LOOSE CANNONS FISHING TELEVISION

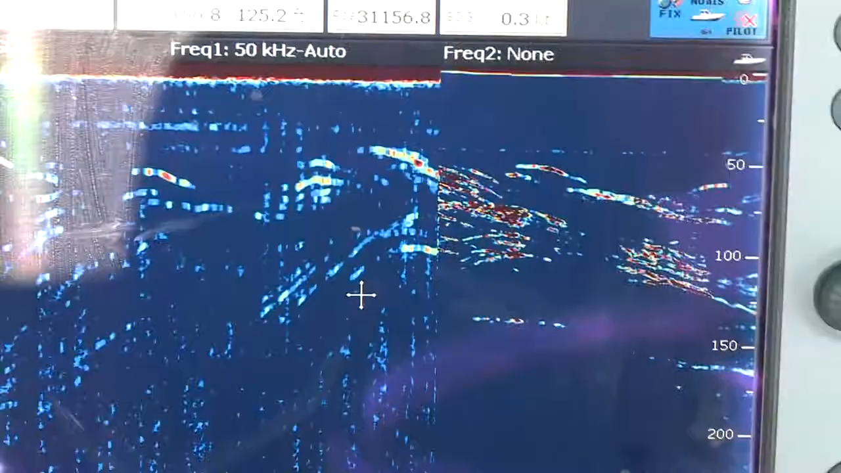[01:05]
They're within 100 feet of the boat.
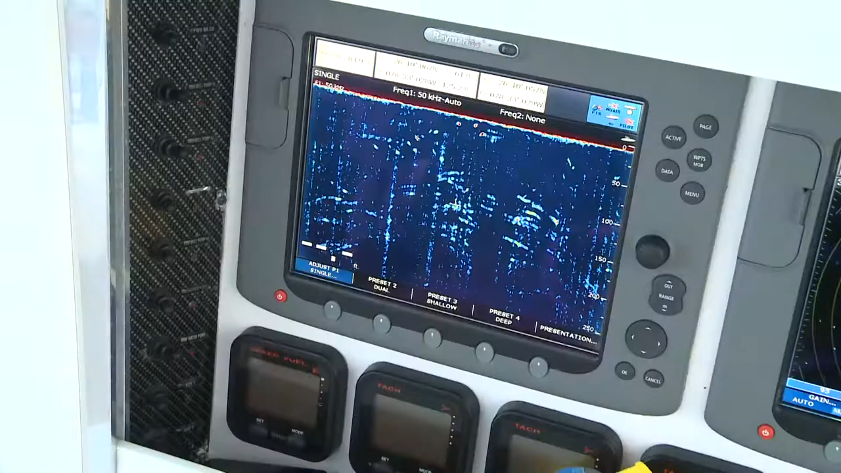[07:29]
There's my marks. Come back here. Switch spots with me, Manny.